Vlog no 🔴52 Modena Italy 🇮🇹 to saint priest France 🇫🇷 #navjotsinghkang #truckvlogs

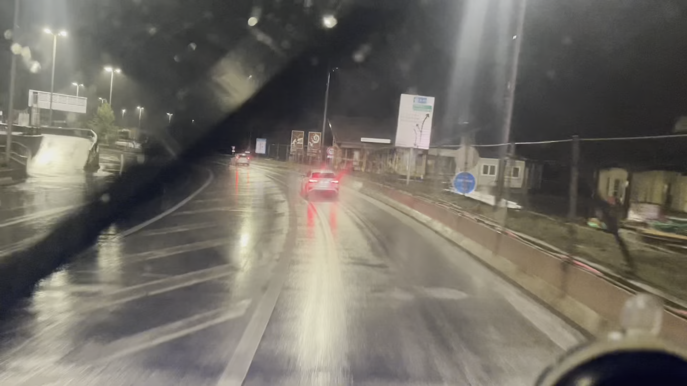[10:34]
मौसम इतने भी वाकई इटली वांगू ठंडा ही फैल रहा।
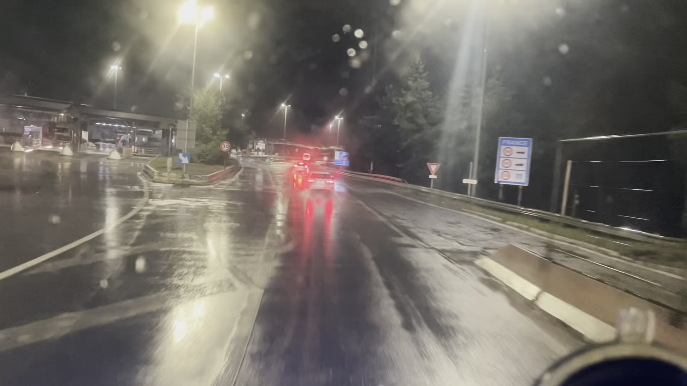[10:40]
इतने समय ज्यादा ही डाउन है थोड़ा टेम्परेचर, चलो बढ़िया। लो भी दोस्तों आपां आ चुके हैं फ्रांचा, अपने को एक घंटा ते 10 मिनट तक विदा रह गया है, देखते हैं फीने कितने तक पहुंचते हैं। ओके भी दोस्तों मिलते हैं जी तुहानू नेक्स्ट।